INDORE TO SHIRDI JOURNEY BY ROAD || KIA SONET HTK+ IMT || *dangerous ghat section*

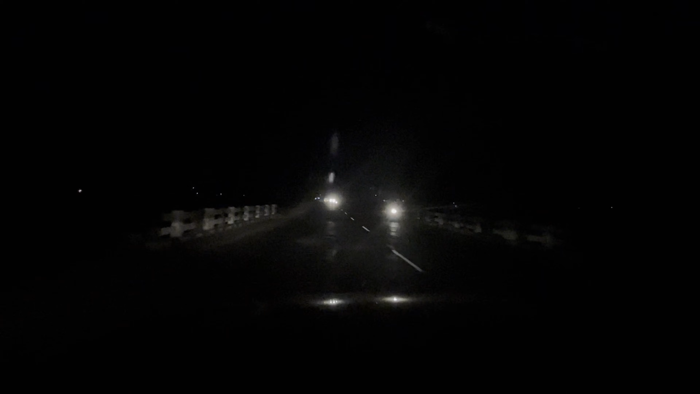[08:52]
और ये भाई थोड़ा मतलब क्योंकि इस पे ट्रक्स भी हैं और ट्रक्स की लाइट जब अपनी कार वाले के आंखों पे जाती है तो कुछ दिखता है नहीं, पूरा अंधेरा है।
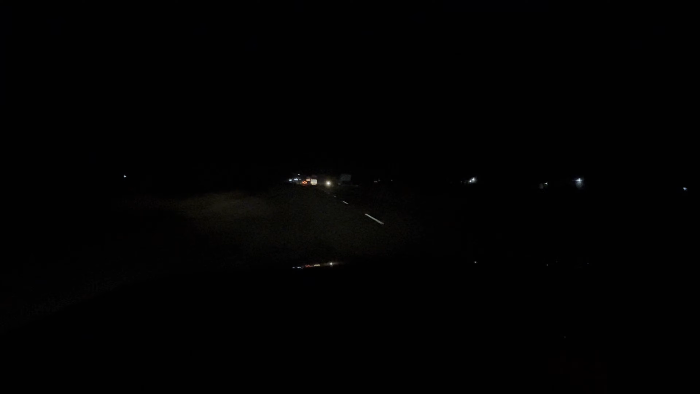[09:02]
तो मतलब अगर आप लोग आ रहे हैं तो इसी वजह से ना यहाँ पे 70 हम लोगों को 100 किलोमीटर दिखा रहा था और लगभग दिखा रहा था 2.5 से 3.5 घंटे,
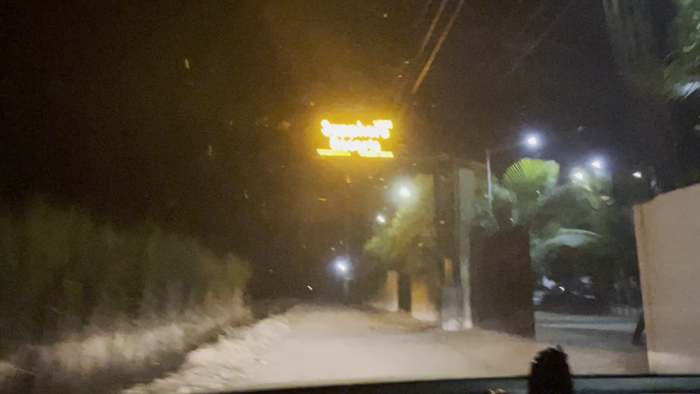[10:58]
हम लोग रुके हुए हैं सफायर रिजॉर्ट, है ना, सफायर रिजॉर्ट में, वो भी अच्छा है, मतलब थोड़ा आउटर में है,